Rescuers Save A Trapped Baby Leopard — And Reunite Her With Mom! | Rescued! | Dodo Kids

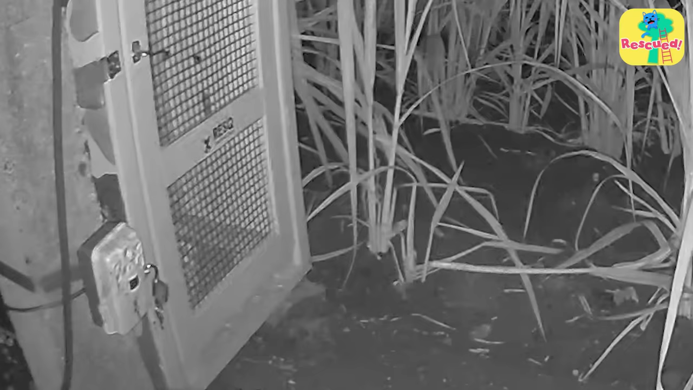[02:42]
The baby leopard wanted to be let free. But the rescuers knew they had to be patient.
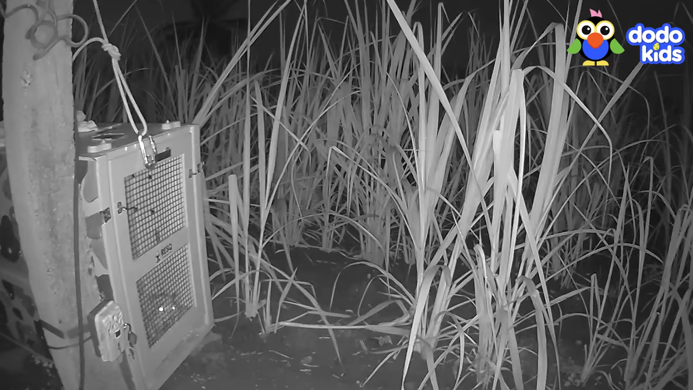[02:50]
The little baby was worried. The rescuers were worried, too. And then, those are eyes. A leopard had arrived. Was it mom?
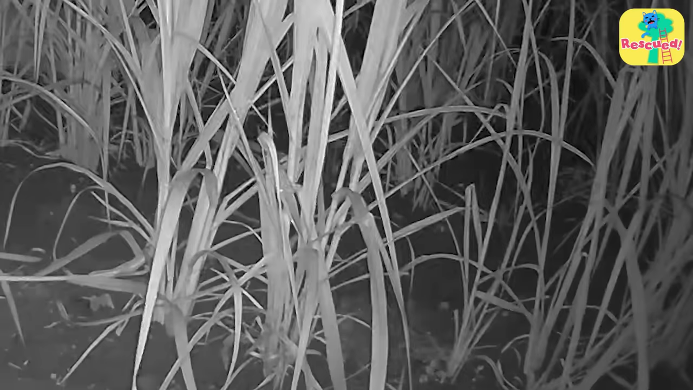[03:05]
The grown-up leopard seemed curious about what was in the cage. And started growling some friendly growls.
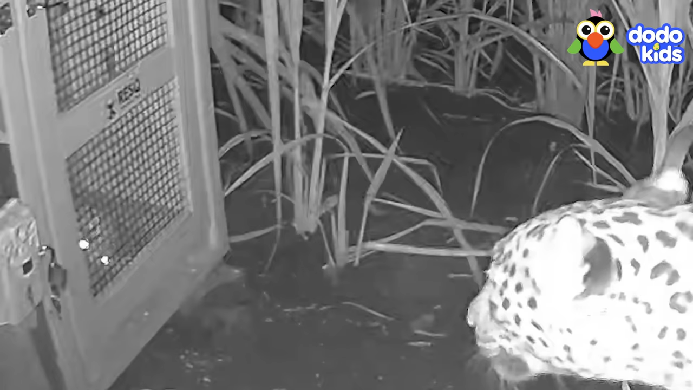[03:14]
And the baby growled back. This leopard was definitely the baby's mom. They pulled open the cage. And the baby and mama darted off into the night as a family.